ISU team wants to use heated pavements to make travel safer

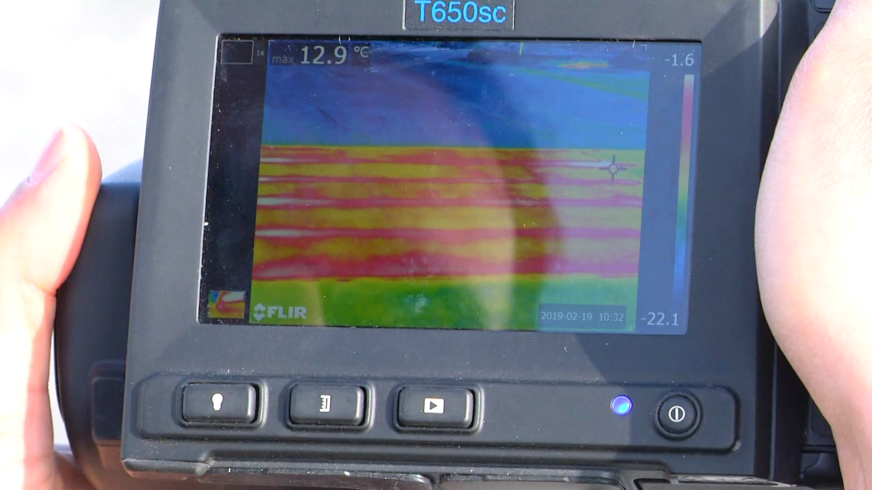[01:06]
On screen: max 12.9°C
When we look at the thermal imaging system you can
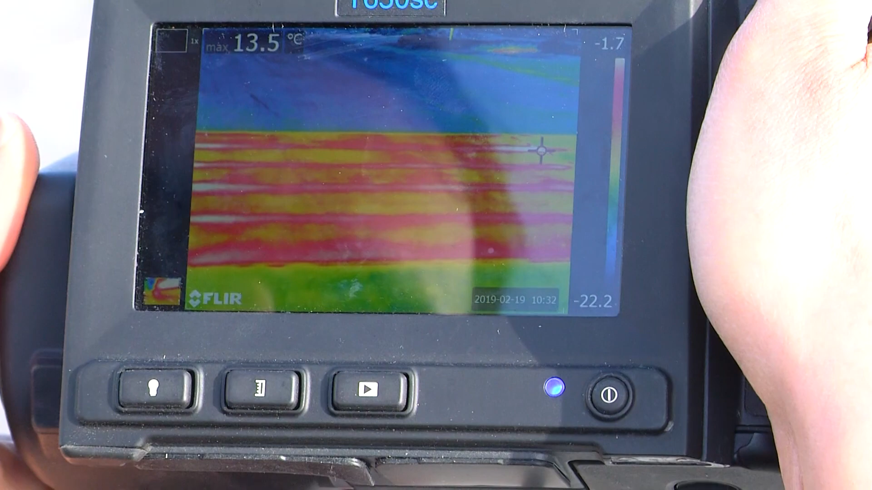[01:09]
On screen: max 13.5°C
see the red areas the heated concrete versus the blue areas you know the cold control slabs.